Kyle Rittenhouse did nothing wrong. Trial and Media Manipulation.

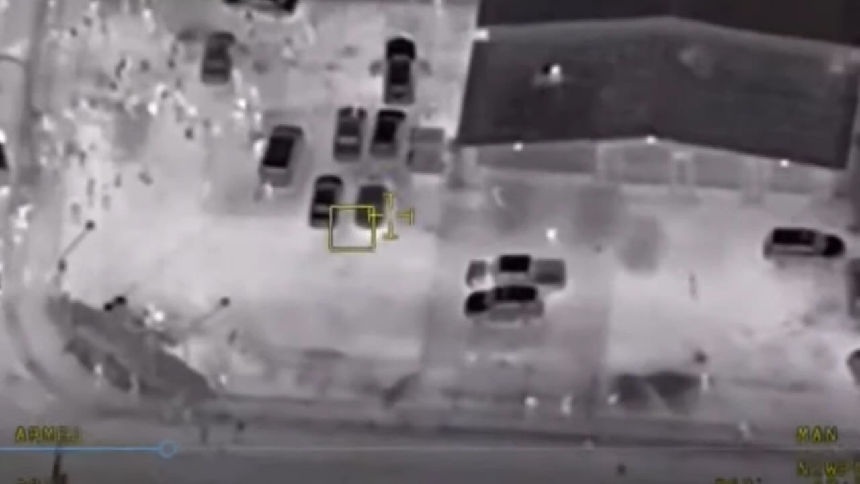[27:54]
Why did they have drones over Kenosha that night, I wonder? That's where he gets shot.